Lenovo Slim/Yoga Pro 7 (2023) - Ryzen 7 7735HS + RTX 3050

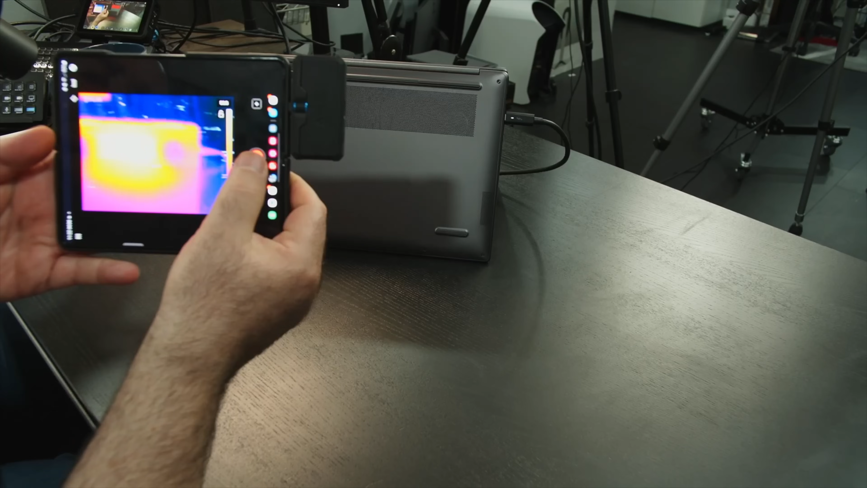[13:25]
tuned i'll have more to say on that and as far as the surface temperatures are concerned never getting overly hot a couple of hot spots here and there but nothing overly concerning